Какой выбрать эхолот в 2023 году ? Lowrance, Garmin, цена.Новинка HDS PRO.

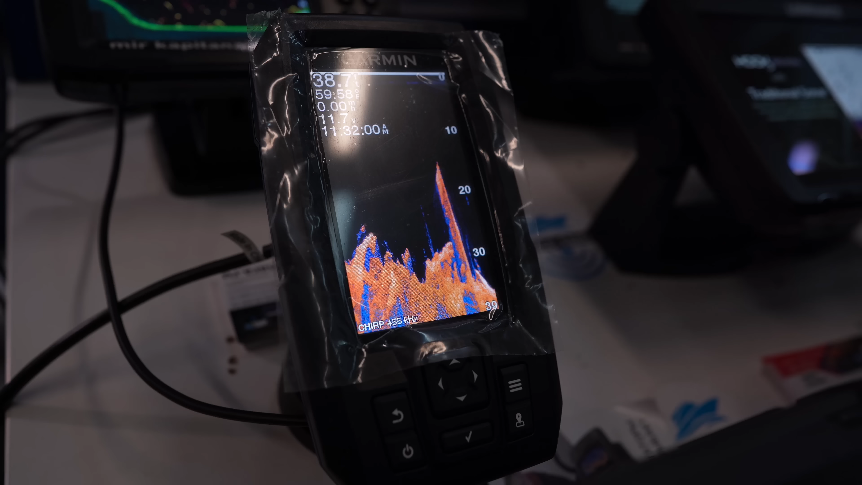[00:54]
Принципиально полезен и отличается тем, что у него есть технология Clearview и традиционный сонар.
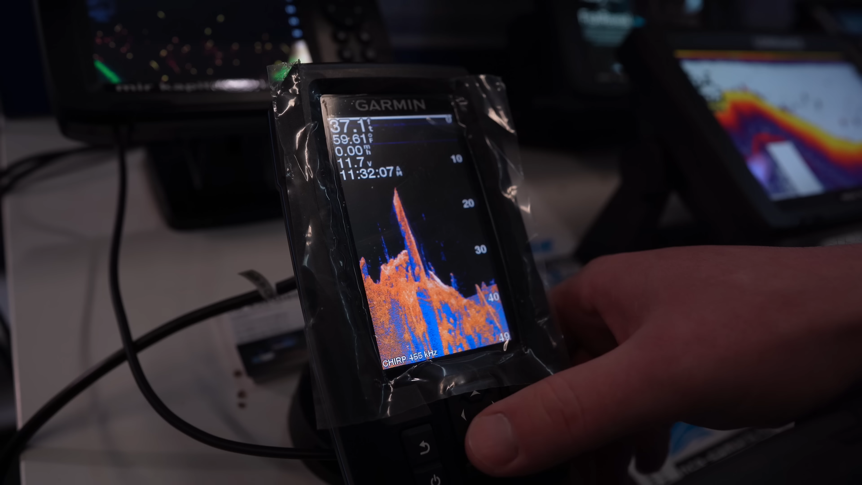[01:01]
То есть традиционный сонар у нас является широким
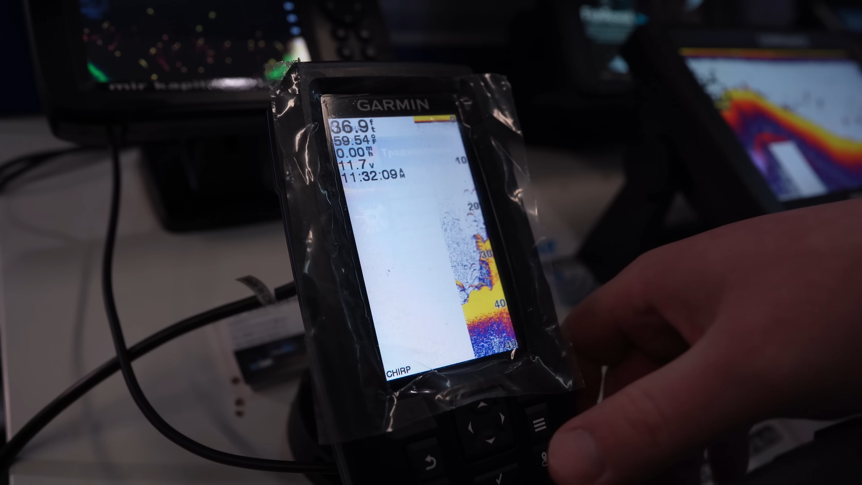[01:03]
лучом и отлично подходит под квок, чтобы мы видели. Если мы где-то перемещаемся по акватории, ну, Clearview, это тот же нижний скан с частотой 455 килогерц.
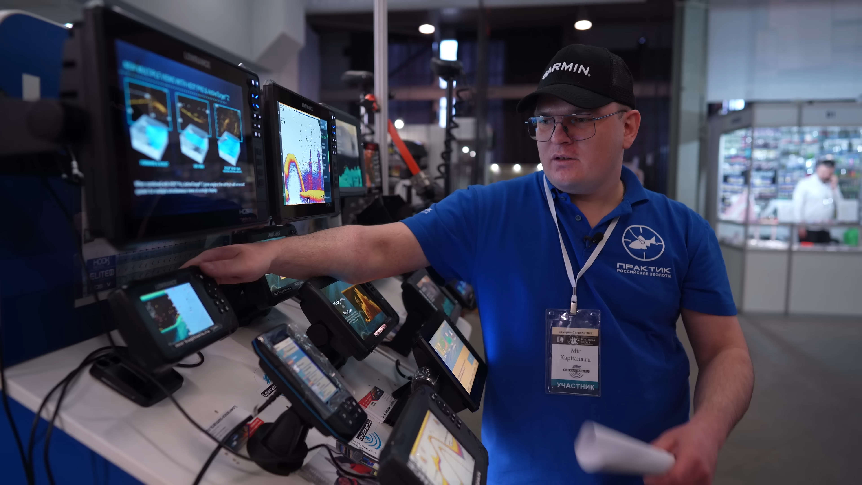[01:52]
Значит, следующая модель у нас идет Lawrence 5 Hook Revial. Ее основная задача уже заключается в том, что это полноценный карт-плоттер. Там можно выставлять точки, отрисовывать карту глубин. В нашей компании мы делаем активацию цветного Genesis Live,
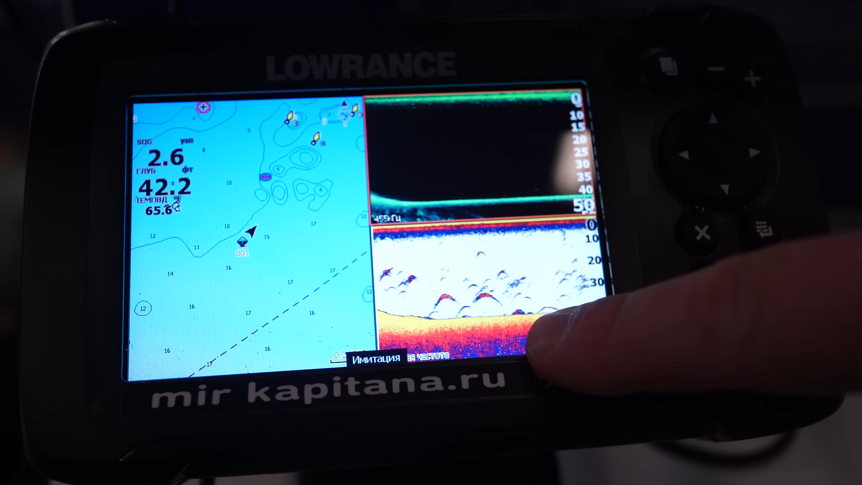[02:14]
On screen: depth 42.2 ft
поэтому каждый метр глубины будет раскрашен в цветном формате от красного до темно-синего.
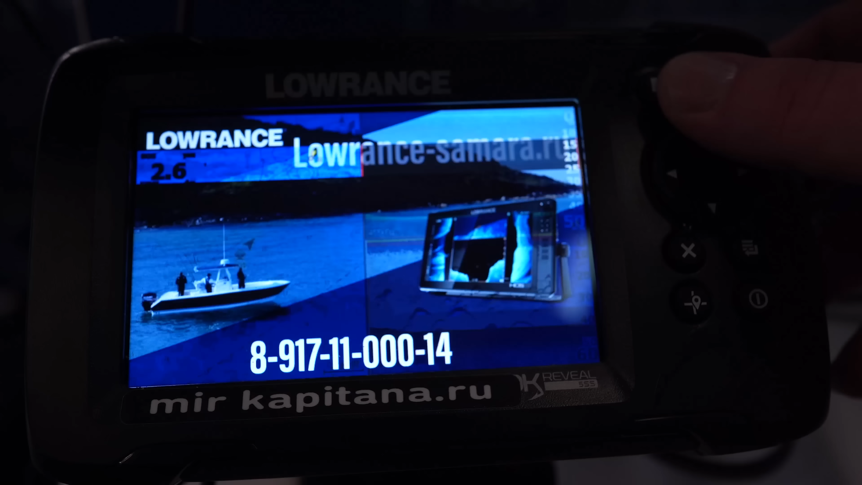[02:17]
Также преимуществом является технология Fish Revial, собственно, как и название этой модели.
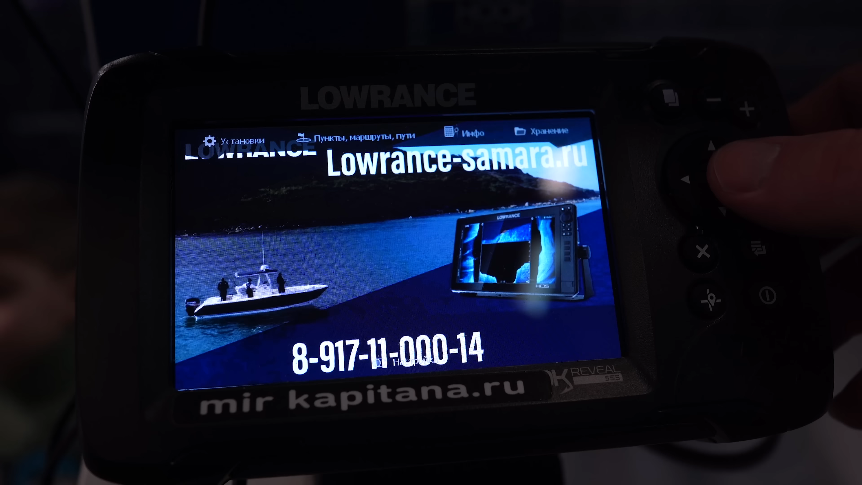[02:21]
В чем прикол?
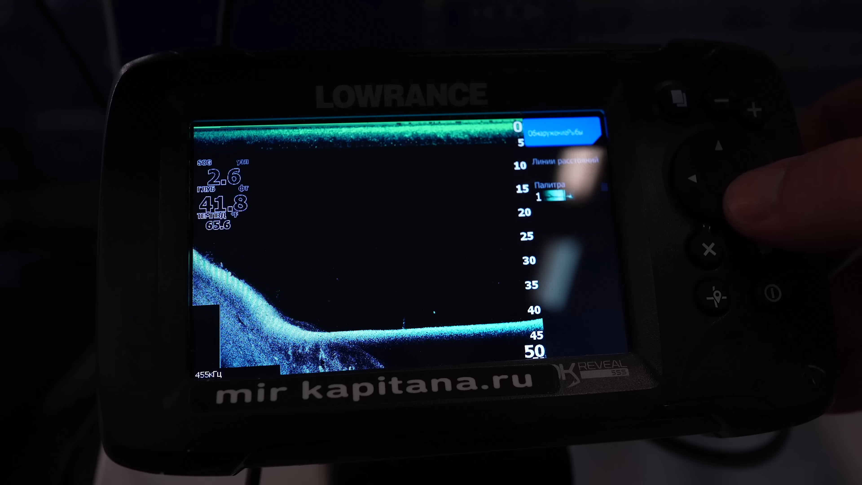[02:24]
У нас есть сценар, да, где есть просто дуги, и есть даунскан,
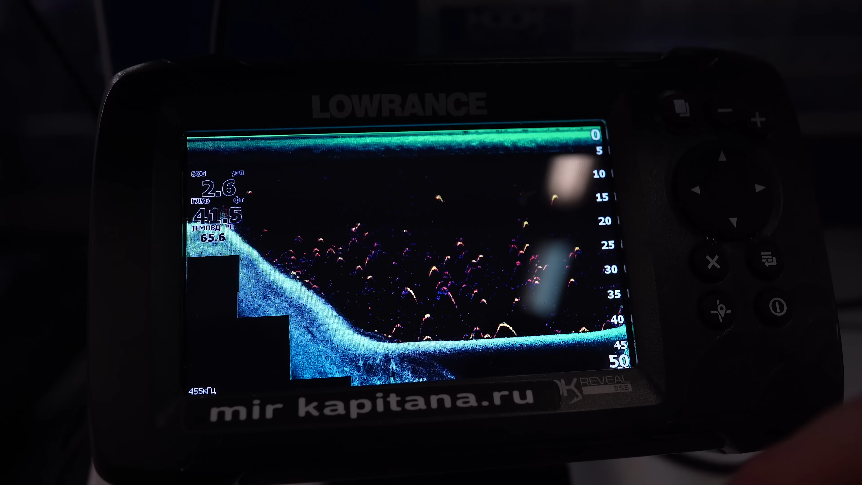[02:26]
On screen: depth 41.5 ft
где более узкий луч, но при этом у нас видно уже хорошо коряги и ветки.
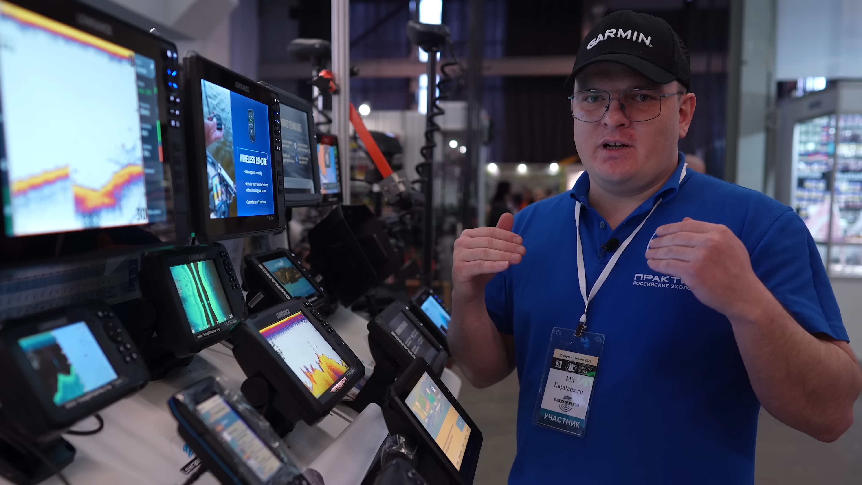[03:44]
И позволяет 20 метров на каждую сторону проходить. То есть, если у вас есть боковое сканирование, одним проходом 40 метров сняли, понимаем, где коряги, палки, ветки.
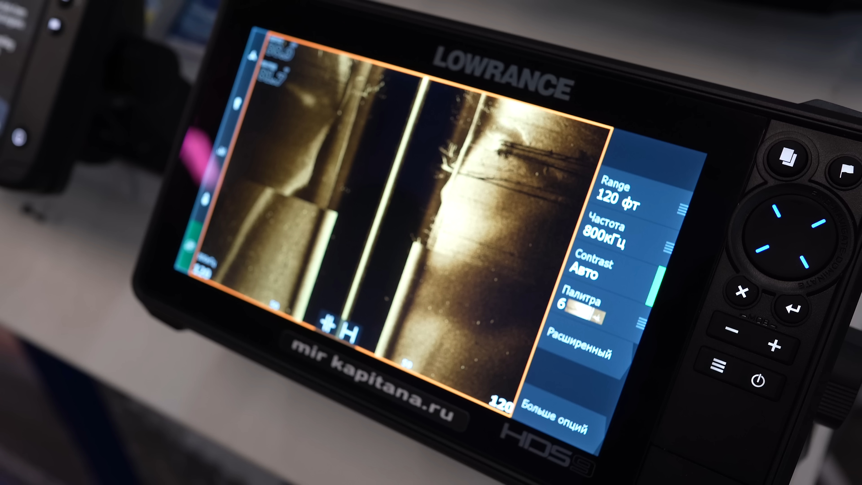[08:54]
У него мега яркий экран. И по цене серый – 179 и 279.
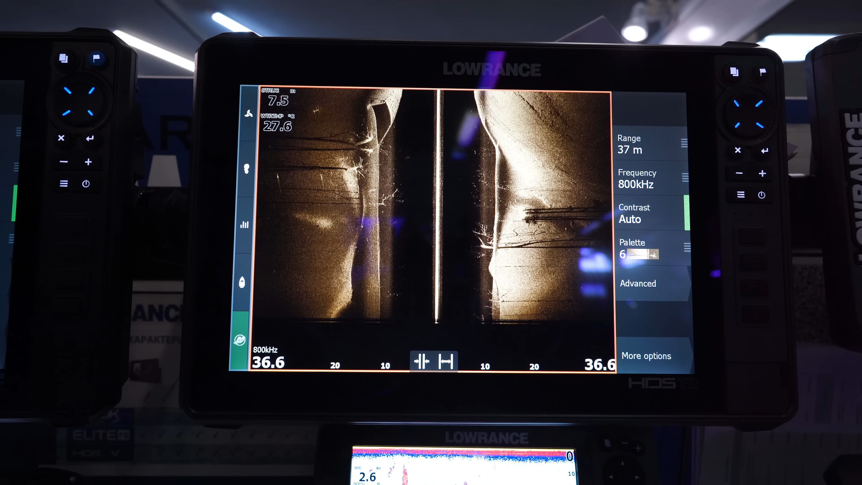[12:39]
переключаешься между режимами, все это мега удобно, в 9-ке, к сожалению, этого нет.